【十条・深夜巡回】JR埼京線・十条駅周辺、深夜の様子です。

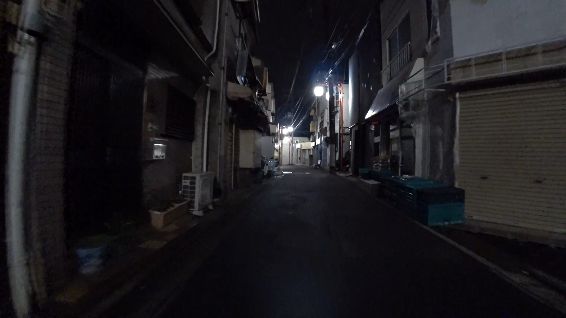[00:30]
まっすぐ進んだ先に、十条銀座商店街がございます。
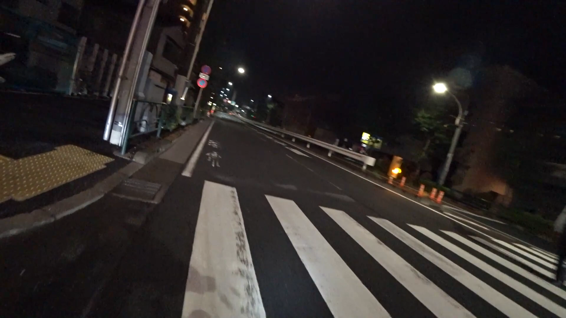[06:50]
カンナなど折りです十条銀座商店街に戻ります
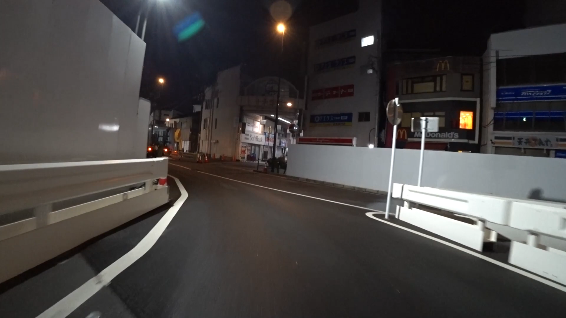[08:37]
道なりに進むと十条駅入口交差点です交差点まで進みます
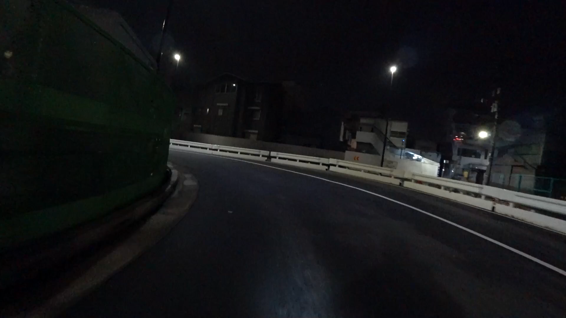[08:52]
交差点まで進みます
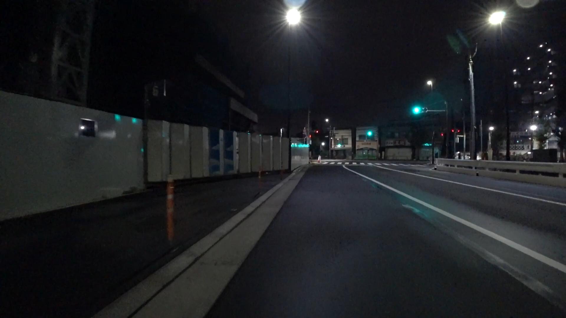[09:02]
十条駅入口交差点です本郷赤羽線ですこの近くに朝鮮系の学校がございますこれから見に行きます